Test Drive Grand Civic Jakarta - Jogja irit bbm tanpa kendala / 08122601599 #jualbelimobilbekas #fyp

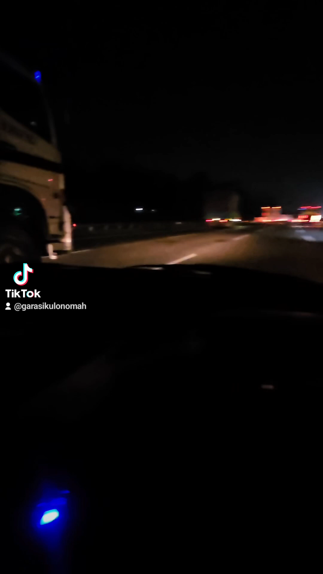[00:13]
AC adem Ini kita masuk tol Cikamping Sekarang jam Setengah tujuh malam